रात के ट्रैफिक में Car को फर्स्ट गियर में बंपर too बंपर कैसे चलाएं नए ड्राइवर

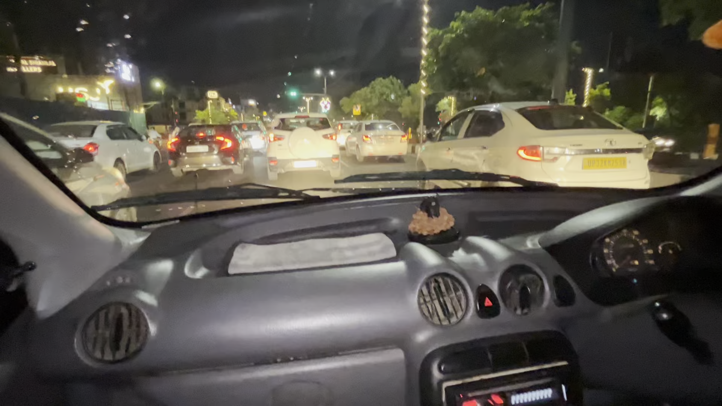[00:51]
अभी तक इनको मैंने डे में सिखाया है, बट अभी मैं लेके आया हूँ नाइट के ट्रैफिक में, और नाइट के ट्रैफिक में कार को कैसे चलाना चाहिए तो वो आज मैं आपको बताऊंगा आप लोगों को, कि बम्फर टू बम्फर कार कैसे चलती है।
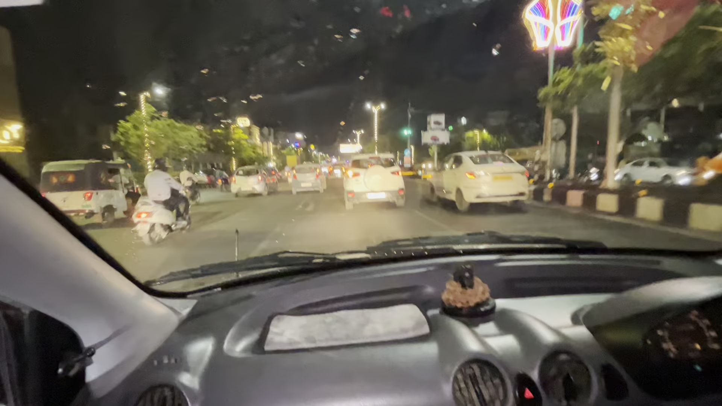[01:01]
क्योंकि अभी देख रहे हैं आप गाड़ियाँ कितनी चल रही हैं यहाँ पर, कितनी फास्ट और कितनी सारी गाड़ियाँ एक लाइन से चल रही हैं। गियर टाइमली चेंज करते रहना अपने आप अपने हिसाब से स्पीड के अकॉर्डिंग, हाँ,
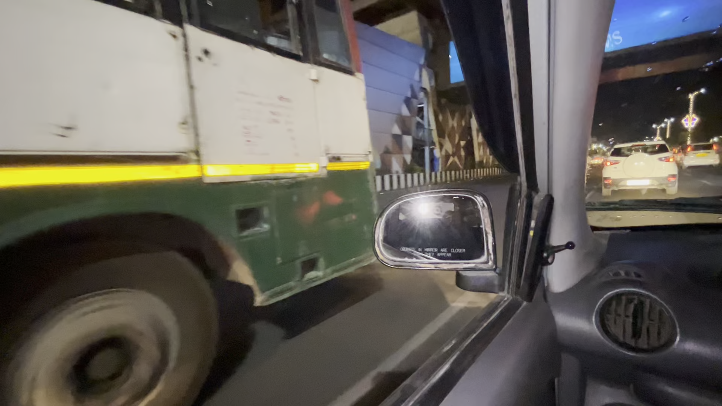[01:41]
जिस लाइन में उसी लाइन में रहना।
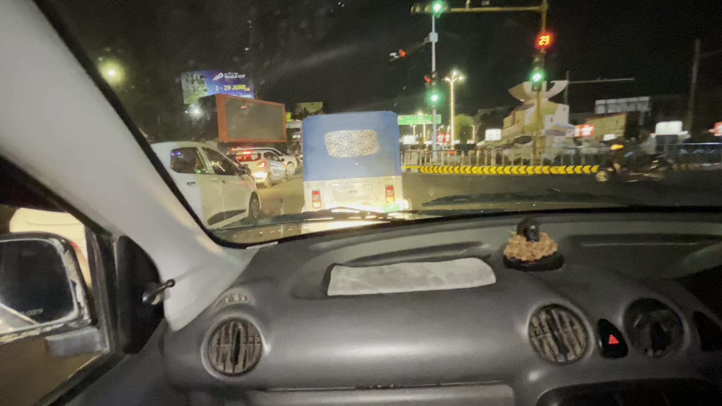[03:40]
यहां से हमें राइट चलना, स्लो करके, स्लो।
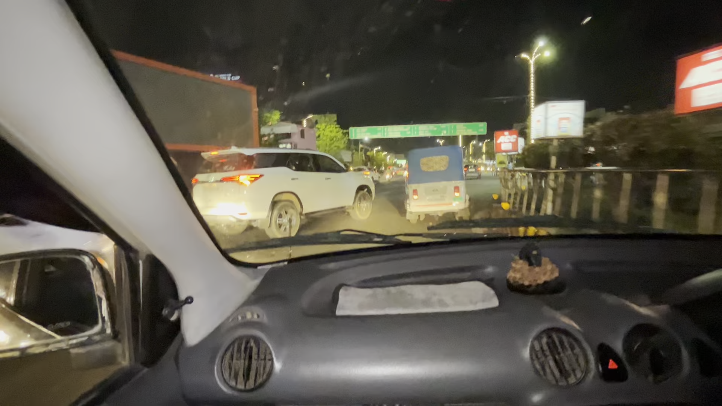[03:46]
जब एक गाड़ी निकल रही है तो क्यों घुस रहे हो भाई?
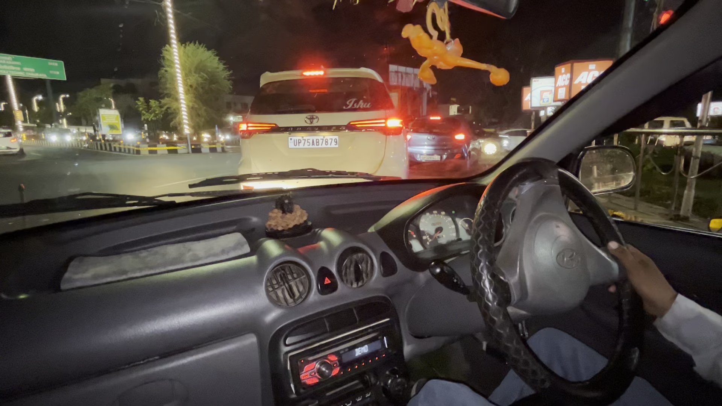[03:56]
थोड़ा सा डिस्टेंस मेंटेन करके रखना है।
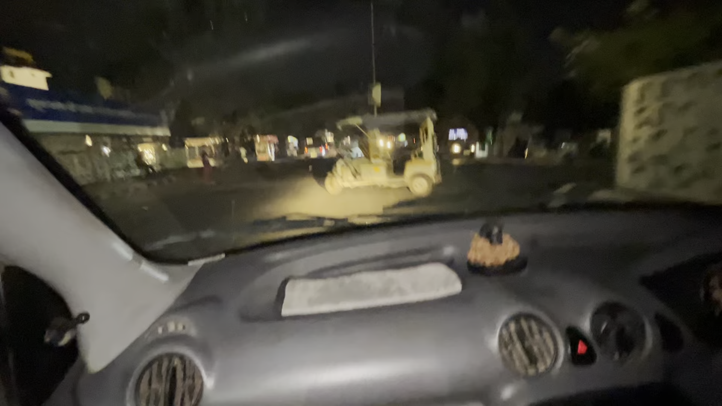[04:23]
ऐसे लोगों से थोड़ा बच के रहना है, ठीक है, जो अचानक आ जाते हैं।
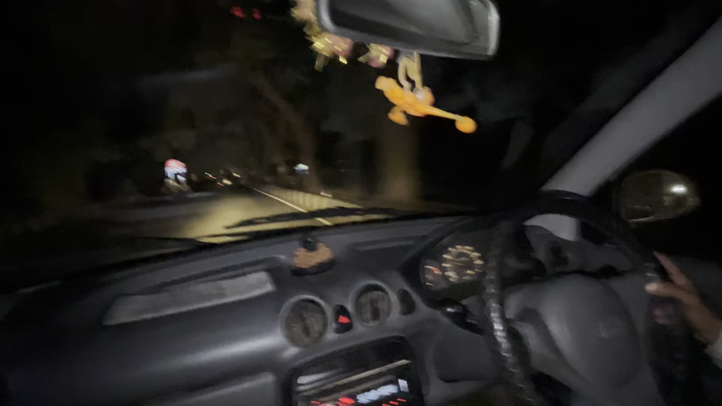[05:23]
जिस लाइन में, इस लाइन में रहोगे तो आपको कोई डिस्टर्ब नहीं करेगा, बट इस लाइन में 40 से ऊपर ही चल सकते हो।
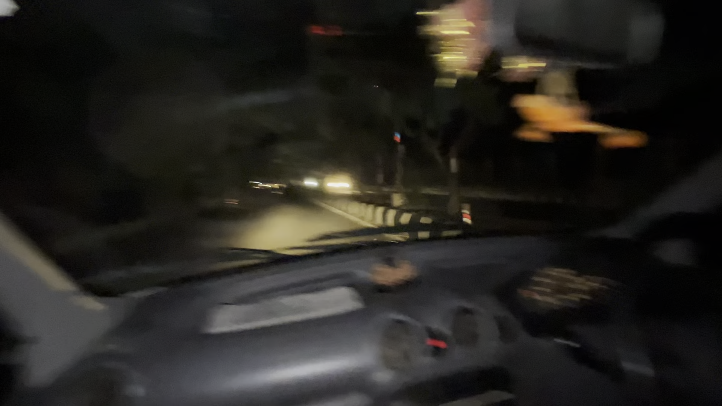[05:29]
अगर 40 से माइनस चलोगे तो फिर लेफ्ट वाली लाइन में लॉन्ग हॉर्न पुश करो, कट है यहाँ पे। हाँ चलो, अब लेफ्ट का सिग्नल दो, क्योंकि लेफ्ट से इसके ऑल्टो वाले के लेफ्ट से निकाल लो, उसको टेंशन मत दो, एकदम चुपचाप आराम से लेफ्ट दबा के निकालो।
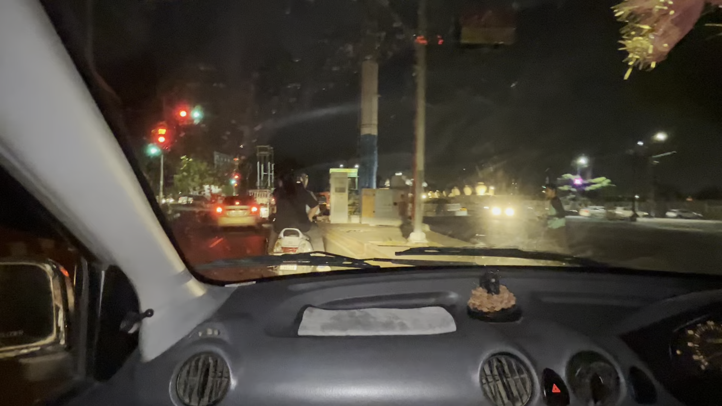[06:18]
हाँ डिवाइडर से ज़्यादा सटा के नहीं रोकना है। हाँ बस, ये जेब्रा क्रॉसिंग से पहले ही
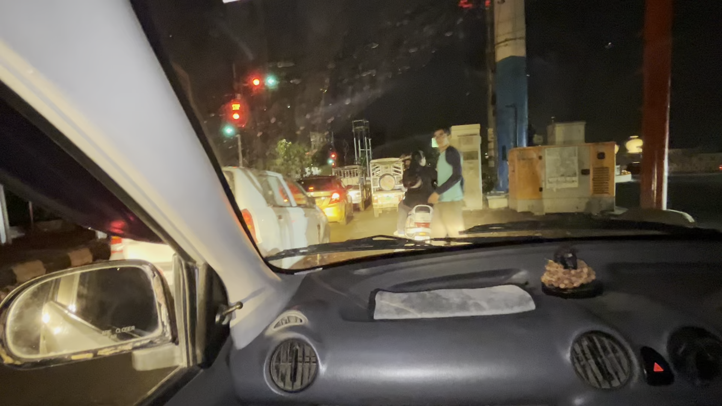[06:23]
किसने बजाया हॉर्न? चलो हल्का एक्सेलेटर लेके उठाओ। हाँ जाने दो, हमें यहाँ से राइट चलना है, राइट का सिग्नल दो, गोल चक्कर से राइट घुमाना है।
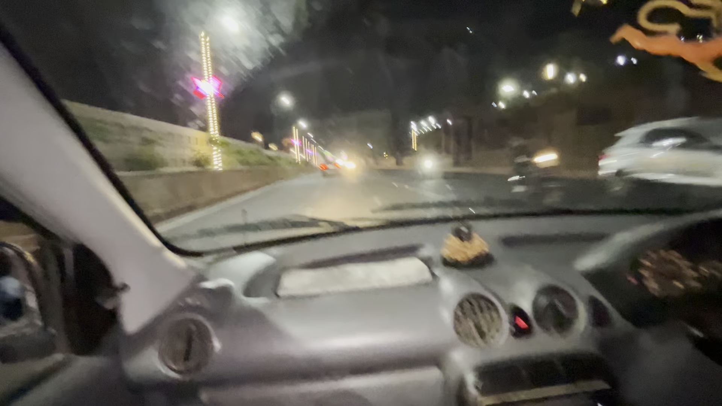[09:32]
स्लो करो, हाँ जाने दो। सारा खेल क्लच का है ब्रदर, ठीक है? अभी स्पीड ब्रेकर आया, हाफ क्लच लेके हल्का ब्रेक लेके निकालो,
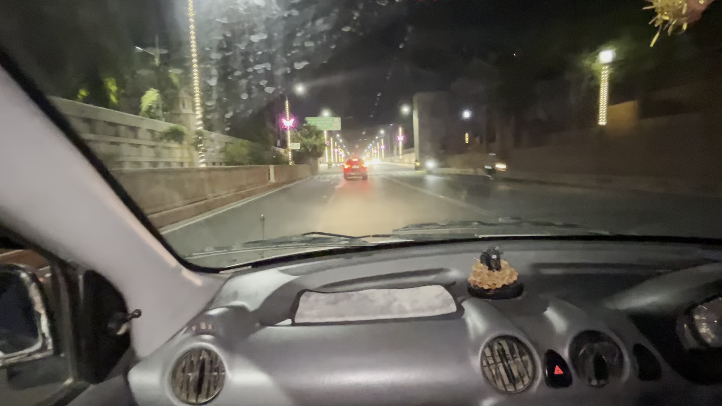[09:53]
क्योंकि ये स्लोपिंग वाले स्पीड ब्रेकर है, वो नॉर्मल वाले स्पीड ब्रेकर नहीं है। तो यहाँ पे आप थर्ड गियर फोर्थ गियर में भी गाड़ी को निकाल सकते हो, समझ गए?